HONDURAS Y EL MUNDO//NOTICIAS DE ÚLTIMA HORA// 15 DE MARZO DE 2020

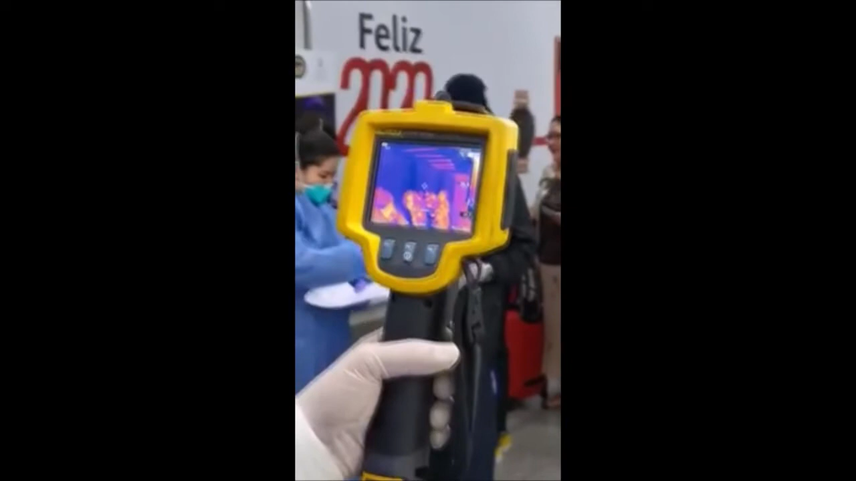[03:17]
También se ubican en otros puntos de ingreso al país.
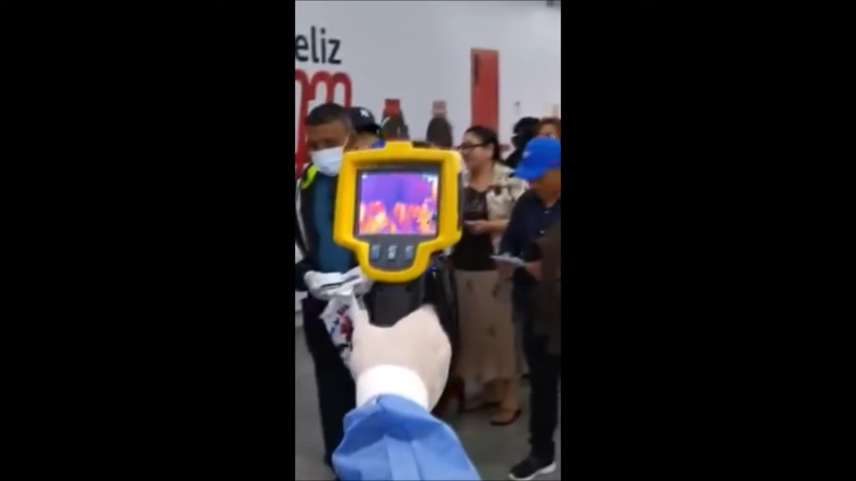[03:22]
Los instrumentos son parte de las medidas de prevención que emplean las autoridades hondureñas para evitar la propagación del coronavirus en el país.